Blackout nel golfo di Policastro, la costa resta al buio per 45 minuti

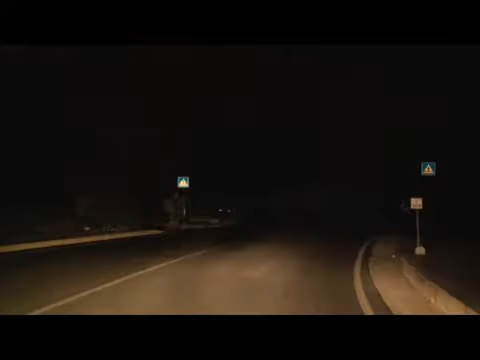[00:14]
Tutte senza soluzioni di continuità, da Praia Mare a Camerota.
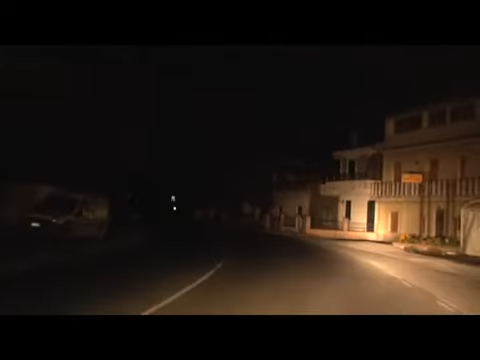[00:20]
La corrente elettrica è improvvisamente mancata, c'è chi ne ha approfittato per uscire di casa, trovando però un altrettanto paesaggio buio ad attenderlo, chi si è fatto prendere dalla preoccupazione, soprattutto quando non è stato immediato il riallaccio, chi è intasato i centralini dell'Enel per segnalare il fatto. Alla fine, dopo una ventina di minuti, le luci e gli elettrodomestici si sono pian piano riattivati, prima a Palinuro, San Giovanni Appiro, poi a Vibonati e in ultimo, ed erano già le 22.40, a Policastro e a Sapri.
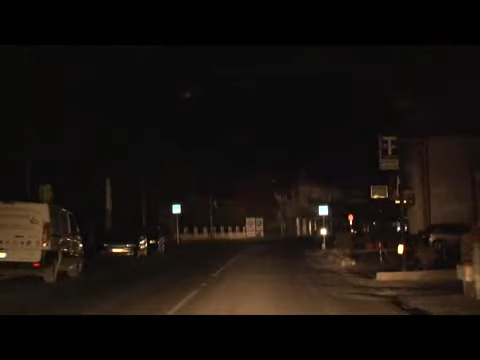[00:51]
Nella cittadina della Spigolatrice alcune zone sono rimaste ancora per qualche minuto in attesa di veder riallacciati i servizi. Oggi invece resta il giallo di quanto accaduto. Un guasto all'alta tensione è il motivo attribuito al blackout. Un servizio, quello dell'alta tensione, che non fa capo all'Enel, che pertanto ieri sera non è intervenuta, ma a un'altra società, la Terna SPA.